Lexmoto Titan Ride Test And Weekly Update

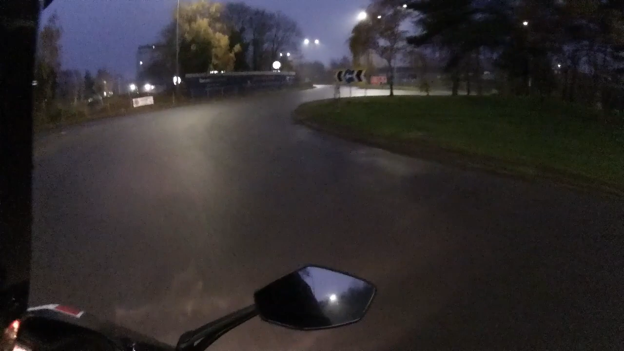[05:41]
and just feeding it into the roundabout scrubbing those tyres in absolutely perfect